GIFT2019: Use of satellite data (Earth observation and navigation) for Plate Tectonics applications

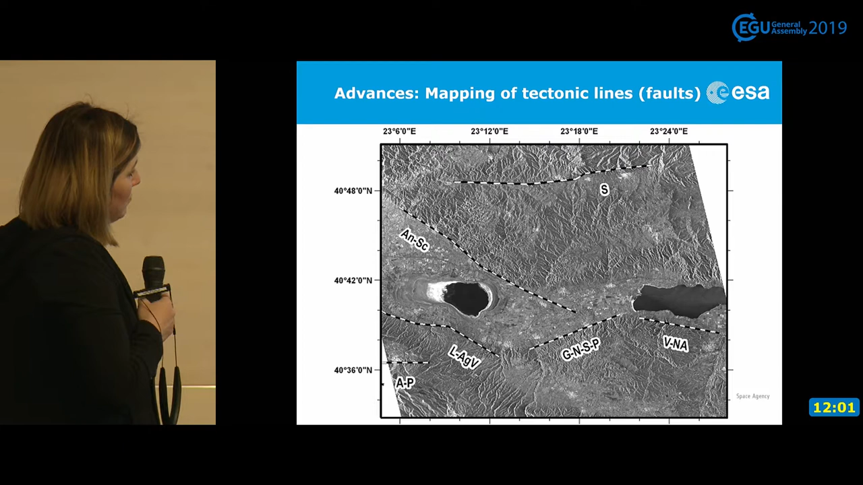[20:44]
we can see the bigger picture of this place, and based on, for example, in this case is the radar image, we can delineate here some faults, some boundaries, between different geological structures as well. This is another example.
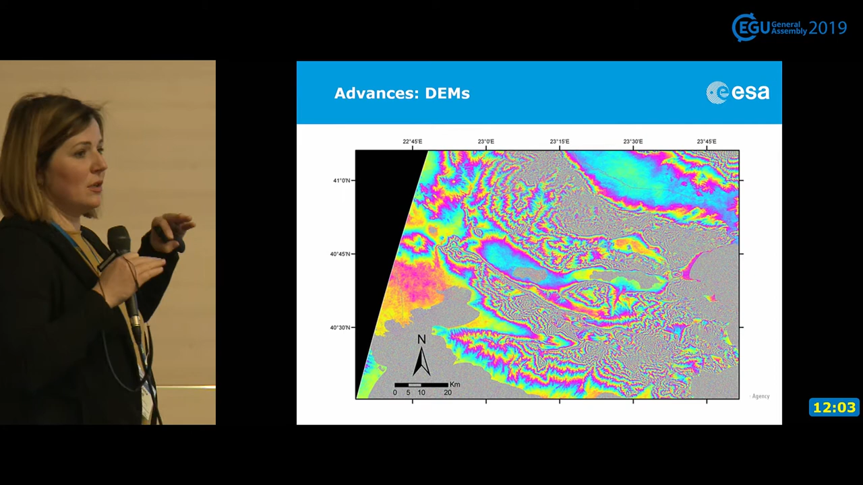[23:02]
where we record phase of the signal, which is coming back from the, from the earth. We can just subtract this phase and receive this kind of really nice and colorful fringes, which are, then we can interpret it and we can, we can basically derive the topography.
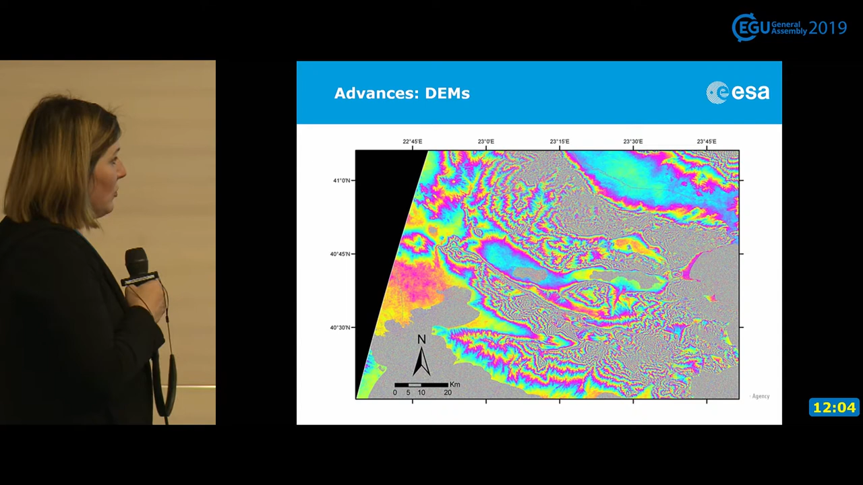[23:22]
So,
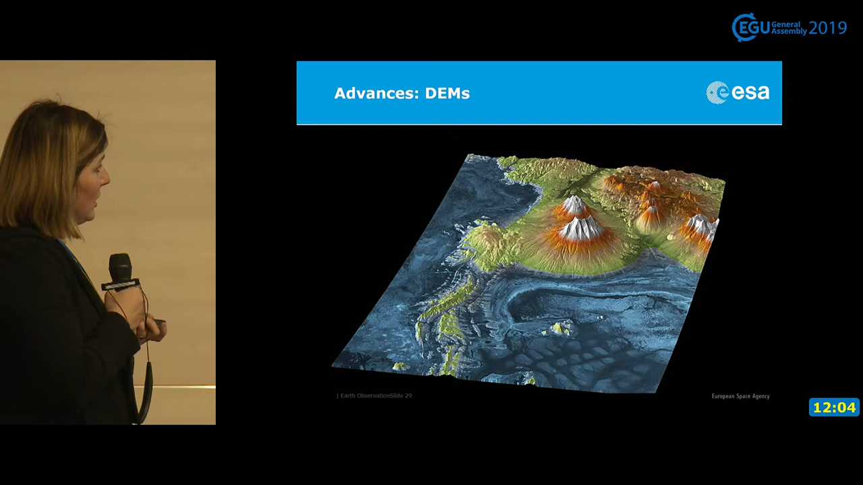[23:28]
this is an example of digital elevation model from this Tandemix mission.
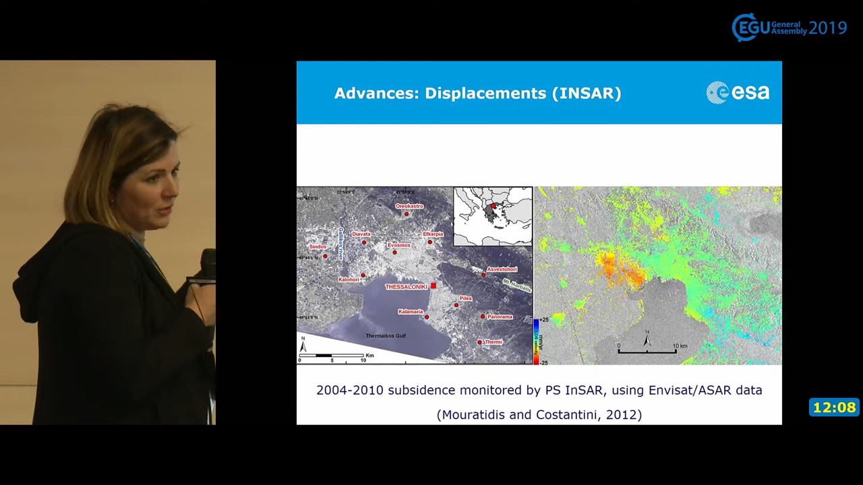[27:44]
We can derive this kind of product, which is basically showing you, you see, you have this placement in each of these points. So, this is, if we compare to the previous image, we see that there is a large improvement. And accuracy is, it's not much worse, or even the same.
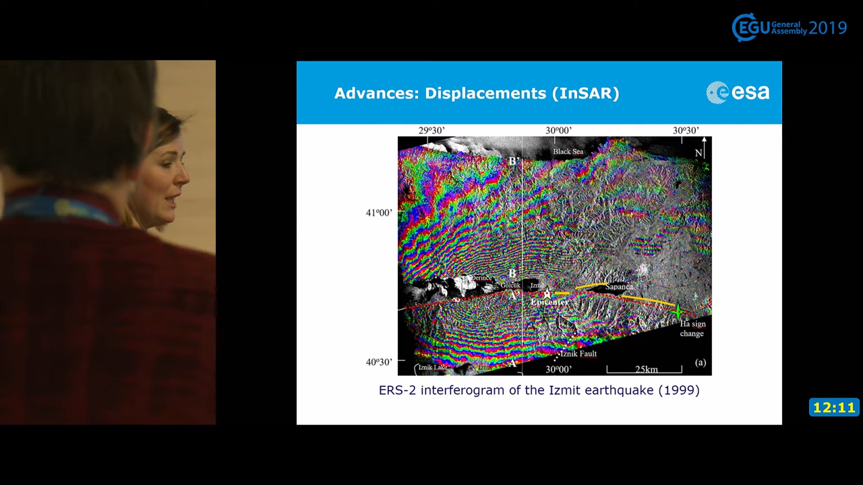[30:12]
So, one cycle of the colors is a half of the displacement, which is a half of the wavelength.
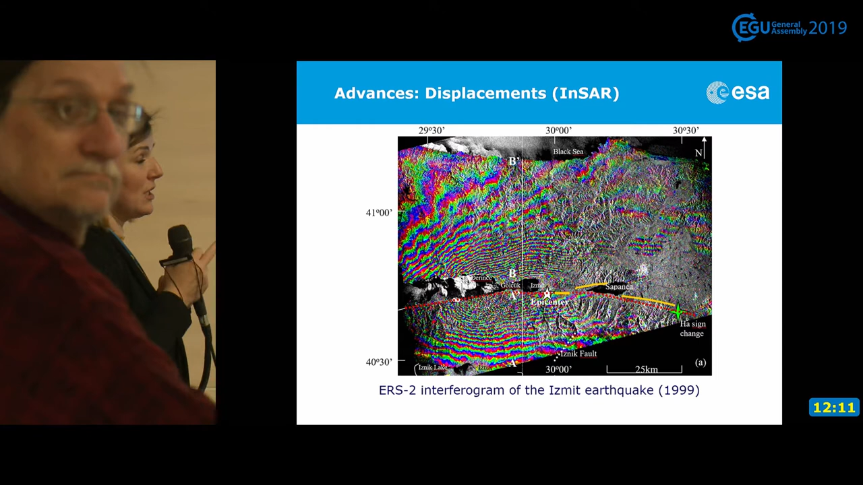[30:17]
So, if the wavelength is, say, three centimeters. So, one cycle would be one and a half centimeter of the displacement, always in the line of sight. So, this is a very nice technology. It's not new.
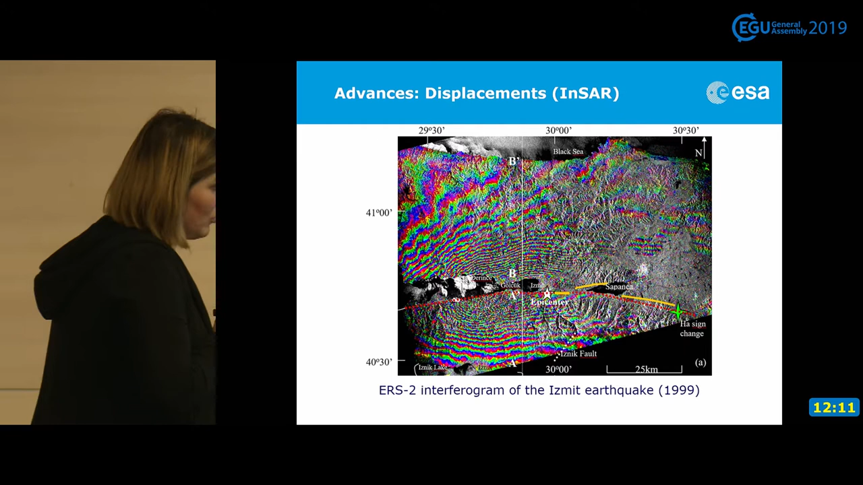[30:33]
But now, it's used operationally. For many, many years, it was a bit of experiment and scientific method. Now, it's used operationally. So, it's not, well, it's now known as a method for monitoring displacement. So, okay. Here, you see that further we are going, this is the fault. And further that we are going from the fault, we can, okay, we can easily recognize the fringes.
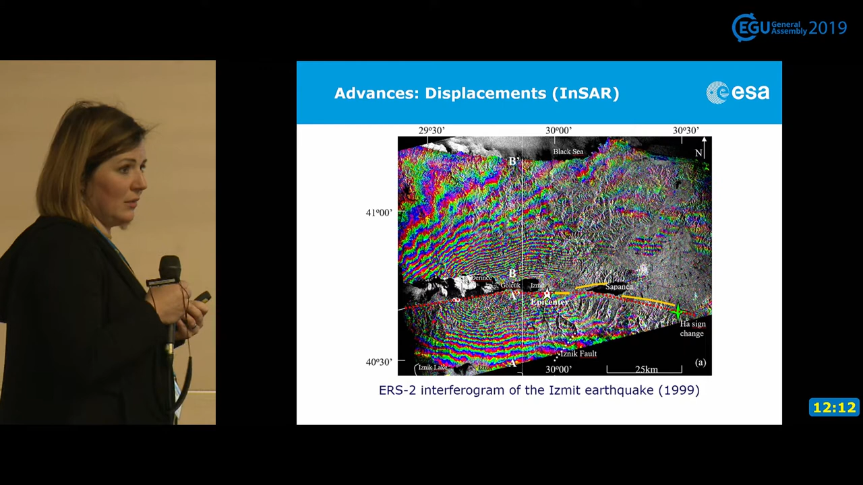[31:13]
We can count them. We can calculate displacement. Close to the fault, displacement is too big. The damage is too big. And we cannot do it. We cannot have this phase measurement. We cannot see the displacement. So, there are other techniques.
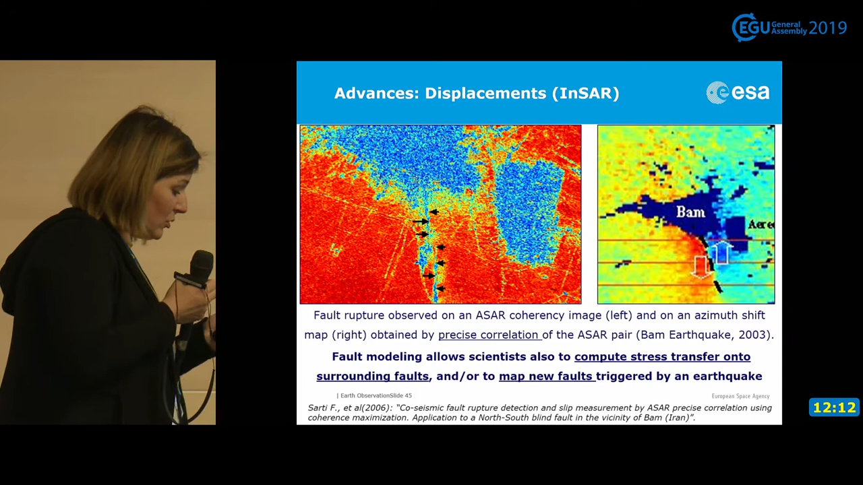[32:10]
So, here, this is the main fault. So, as you see, this radar technology is giving us a lot of information about not only displacement, but also about the mechanism of this dynamic processes.